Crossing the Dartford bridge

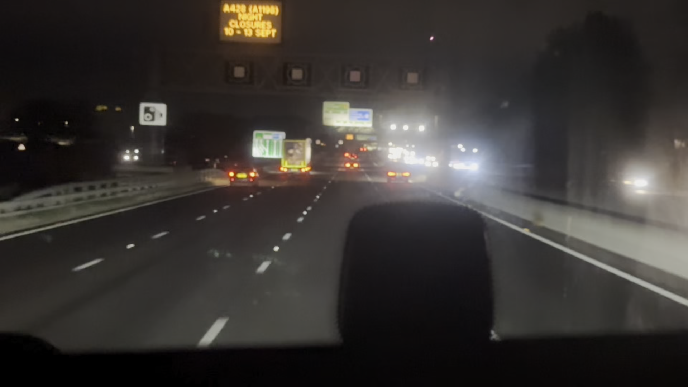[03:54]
Hello, YouTube family. Welcome back again to my YouTube channel, Trackless Lifestyle at Alfredo's YouTube channel. We're just leaving the M14, picking up the M11 towards Stansted, heading to Sheppi.
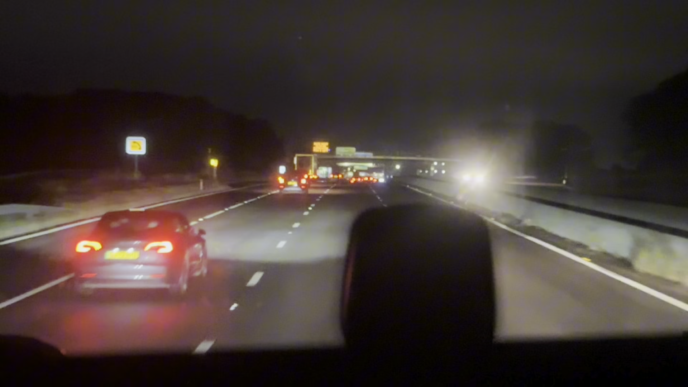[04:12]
We'll be going off the M11 to join the M25 in a couple of minutes. But, so far, so good. Everything is running smooth. No promotions. No updates as yet.
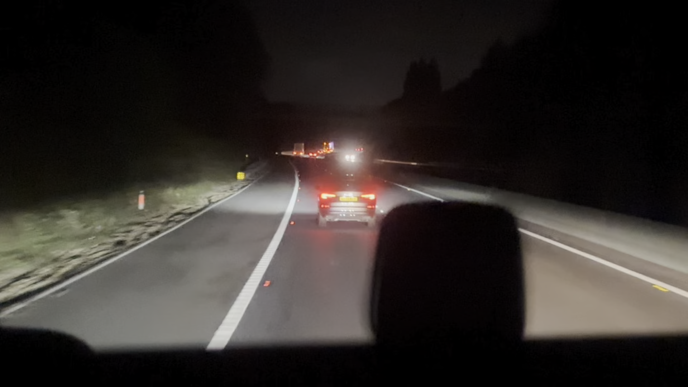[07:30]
And we're almost getting to M25. So far, so good. We've got quite a number of aeroplanes crossing over. It's just that we haven't seen any which is landing most of the time. We always get the chance to get to film at least one trying to land.
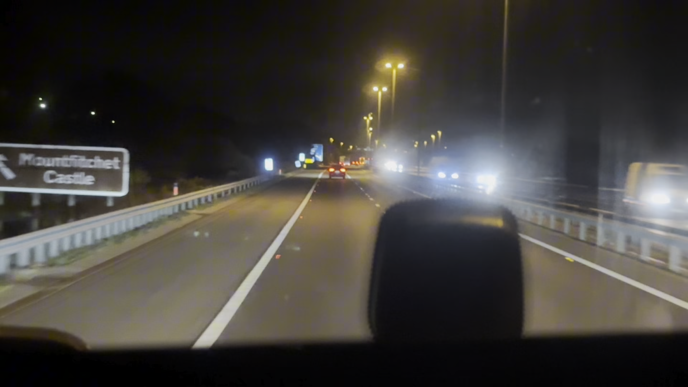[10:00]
we're just crossing the junction that takes you to Stansted Airport. And on my left is where you have all the car parked. Thousands and thousands of cars parked there. People leave their cars there, then travel abroad. Take their flights, then come back, pick up their cars, and drive off to wherever they're going to their homes.
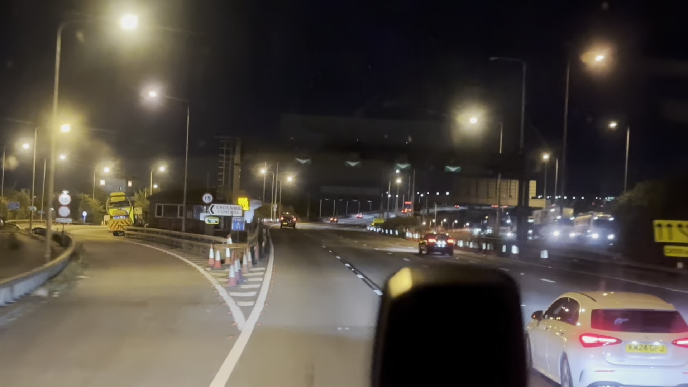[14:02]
But we try to keep the speed up to 50. This is the Queen, uh, Elizabeth. Second bridge in 1991. It's so amazing the way this bridge was built, guys. It's the Dapford Crossing. Uh, when you're going down south, you go over the bridge. And when you're coming back, uh, north, you go under the bridge.
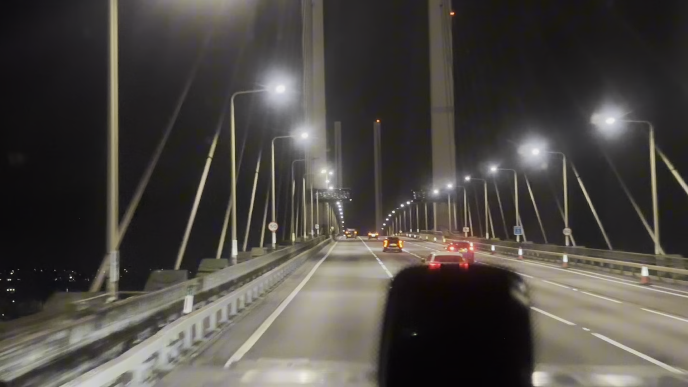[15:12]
It's got all these, uh, uh, sustainable, uh, uh, cables that hold the bridge. And to keep it, you know, in one place. Especially in the middle. Where you've got ships crossing over onto the other side to do, uh, the delivery. You've got, uh, fuel tankers on the, on, on the, on the left down below.
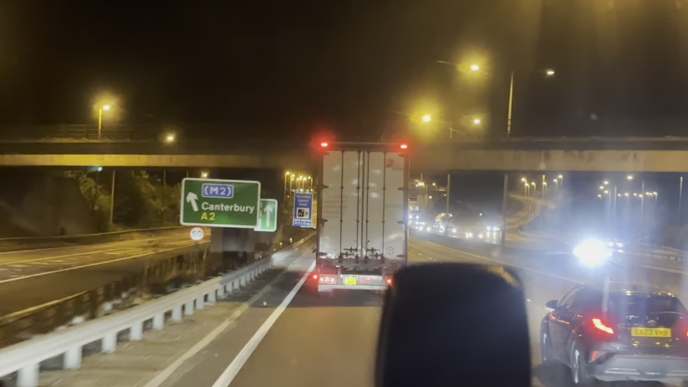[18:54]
Right, guys. We'll be just going off here. Uh, good enough. It is open. This is gonna take us all the way on the M, uh, M2 towards, uh, junction 4. That's where we're going to be going off junction 4 on the M2. Right, guys. I'll keep you, uh, updated as we go along.
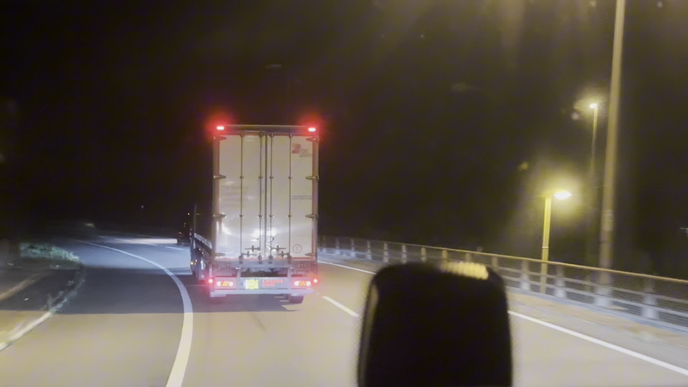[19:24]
If there's any updates, I'll give you a shout. See you guys in a minute.
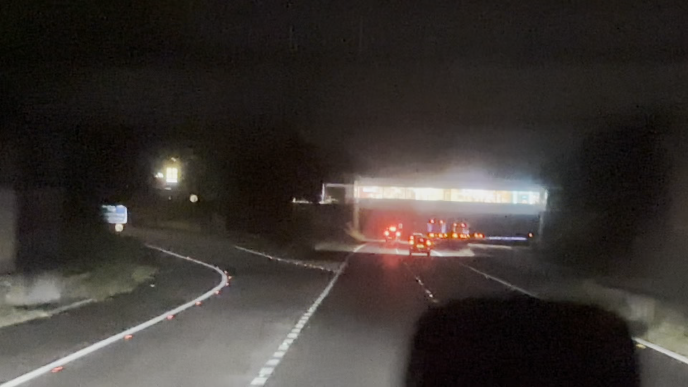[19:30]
Hello, YouTube channel. Welcome back again to Trackers Lifestyle. Uh, YouTube family. Uh, we're almost getting off, uh, the M2 at junction 4. Uh, we'll be going off at junction 4. Then, uh, pick up the 249. Which is gonna take us to Shepin.
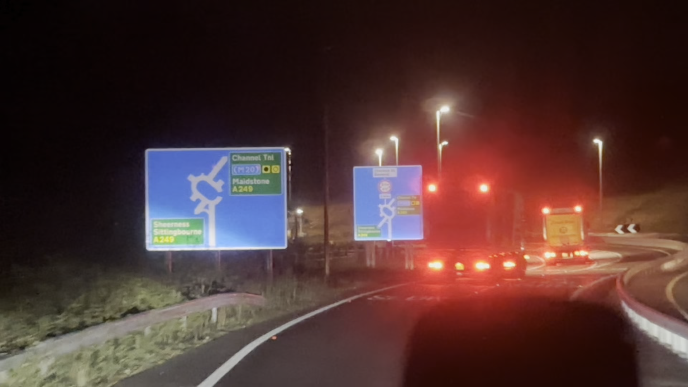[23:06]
So, we're just going to pick up the, there you go. Oh, that's a Morrison.
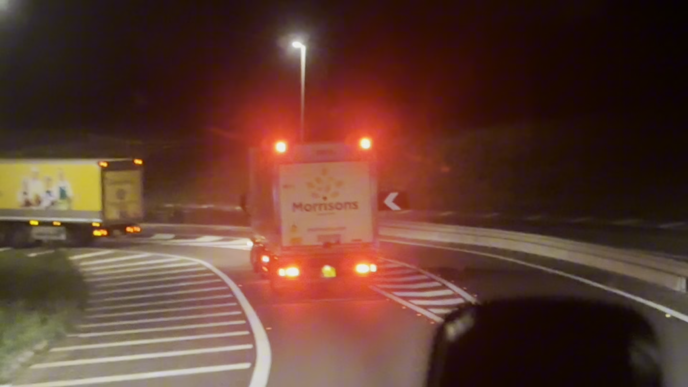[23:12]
This is another Morrison. Yeah. I'm pretty sure. I saw these trucks coming down this, this side.
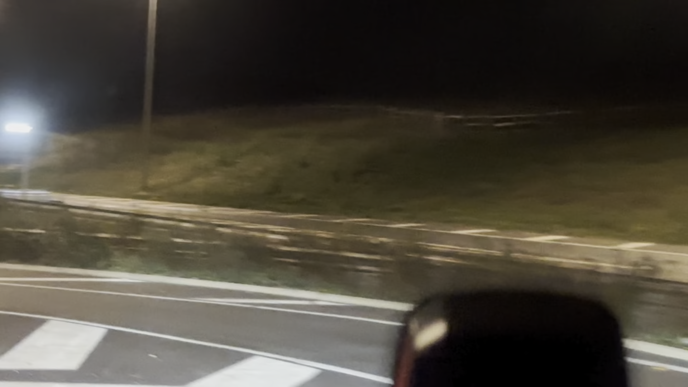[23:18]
Yeah. So, there's a very big massive, uh, depot.
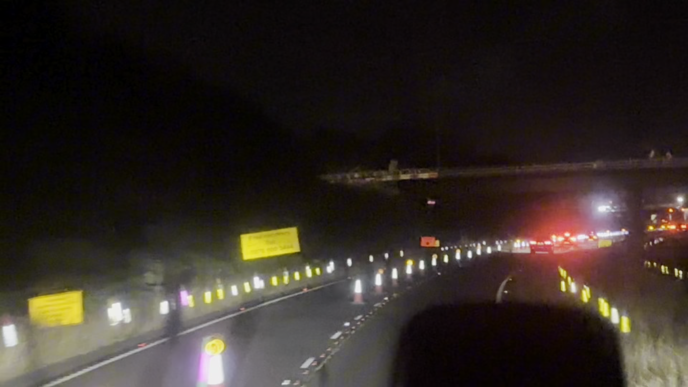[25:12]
A429. Well, this time it's, it opened up this side, so, which means, uh, uh, we're trying to clear off a couple of, uh, things, uh, to get this, yeah, they're building up another, another bridge, and, uh, to cross over. Uh, right, guys, that's the 50 mile per hour here's control speed, and, uh, let's see how we get to, uh, the Sheppie Bridge.
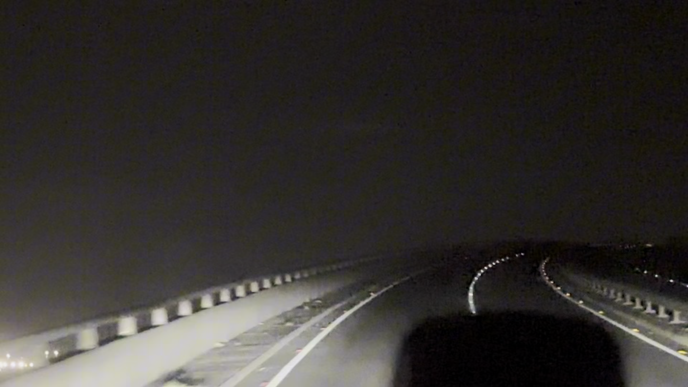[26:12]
Ah, he has to go round. He has to go round. But, uh, it was open. One of them went across, so, I don't know. Yeah, guys, this is the bridge. Ah, go over it, and then, on the far left way, you got all those lights. That's where we are going, where you see the red and green lights flickering.
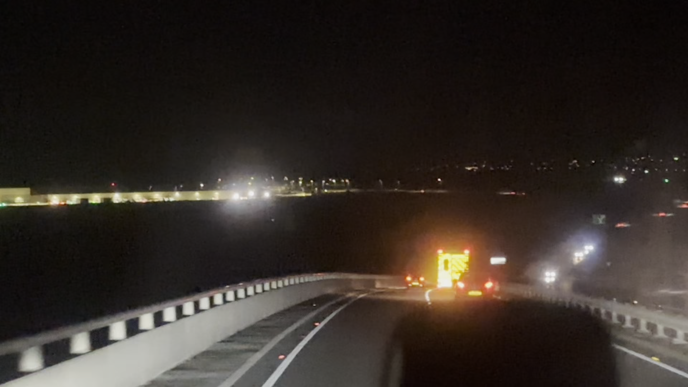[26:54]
To go to the boats, you have a very big boat. It's called the Sarinus, I think. I'm not sure about the pronunciation. There's a boat, a big, big boat, where some big ships come and dock there. Isles of Chevy, welcome!
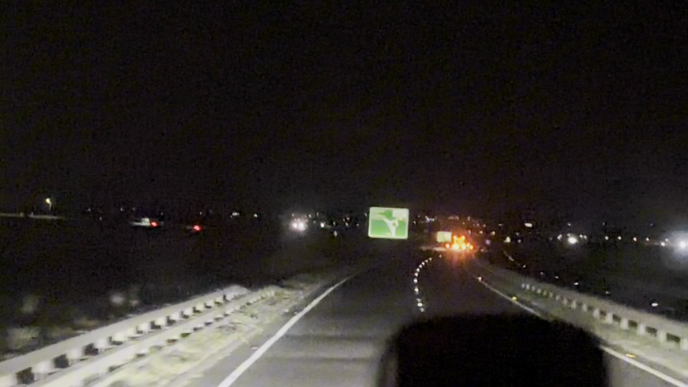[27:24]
There, guys. We are here. Thanks, God. I'll give you a shout, guys, once we get to the gatehouse. You guys are there. Alright, guys, we are here.
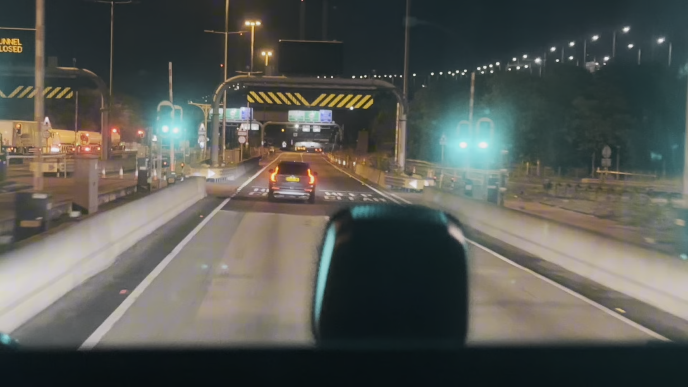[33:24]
The one on the right is 15.9, which is 4.8 meters high. The tankers are on the right. As you can see, they're waiting for the escort to be escorted through the tunnel. So, this is set. The Dalford crossing is at the top. Now, we're going into the tunnel.